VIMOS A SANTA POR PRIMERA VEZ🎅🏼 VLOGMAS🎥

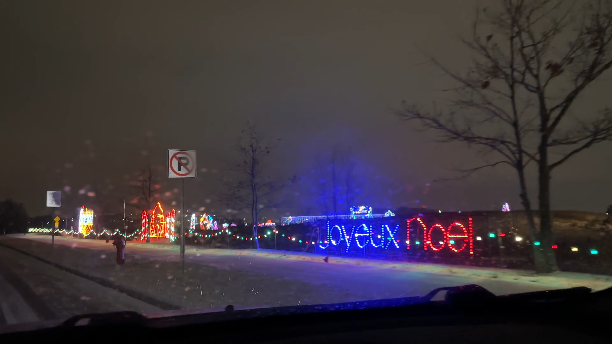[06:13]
Y aquí está la primera luz, la Torre Eiffel. Sí, ya pasamos el Feliz Navidad.
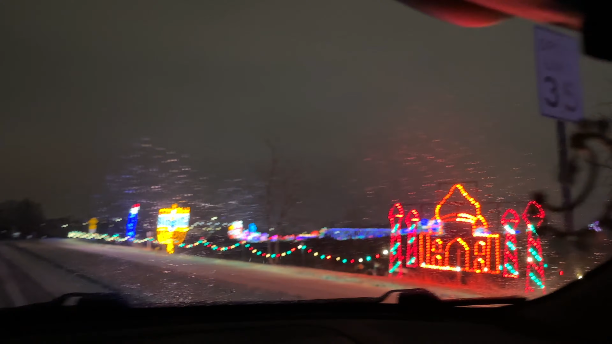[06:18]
¿Oh, sí? Mela Kalinaka. Y de este lado dice... Jepets Noel. Eso. El castillo. ¿Ese cómo se llama, amor? El candelero.
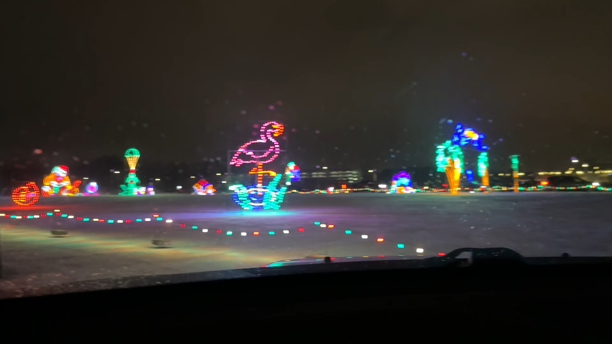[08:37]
Bigfoot, o whatever, como se diga. El pie grande es muy mencionado aquí. Por eso tienen una luz de su nombre de él, pues.